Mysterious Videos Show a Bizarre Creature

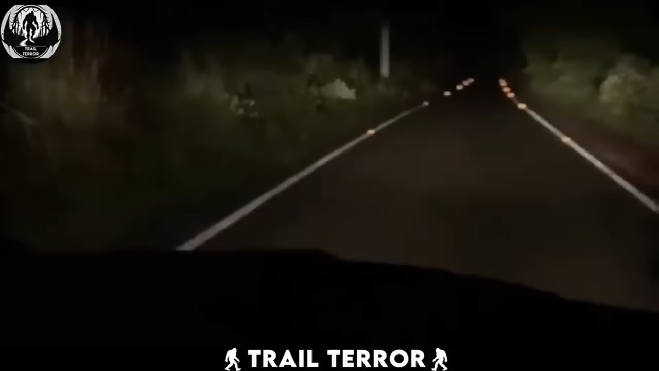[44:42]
For instance, take this guy who was driving through the woods late at night and saw something unusual. A few bears appearing right in front of him. A terrifying sight we can all agree we would want to avoid.
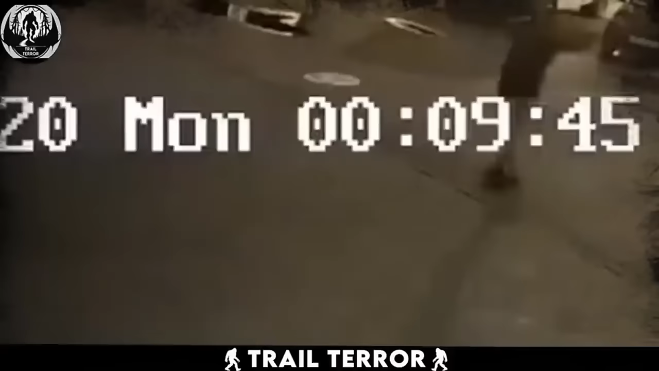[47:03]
The man spotted what was coming and somehow had the courage in him to stay put instead of running. We can immediately spot the bear running a bit in circle and then going straight for the man.
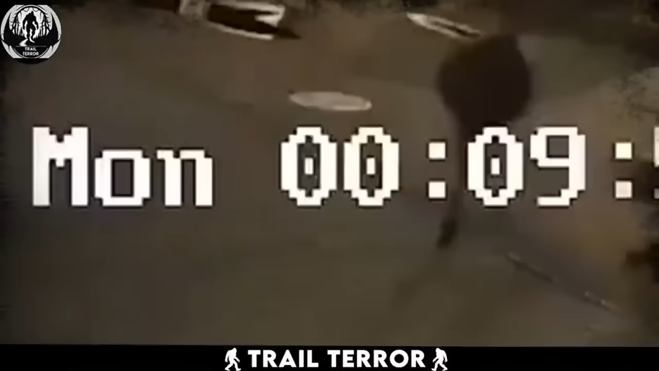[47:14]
Thankfully, however, this time the man's luck was working and the bear had to let go of him after struggling to get a better grip for some time. Car in the back helped a lot as well. as the bear got scared when the strong headlights hit it. Fortunately, this guy's luck was working that day or it could have ended in the worst possible ways.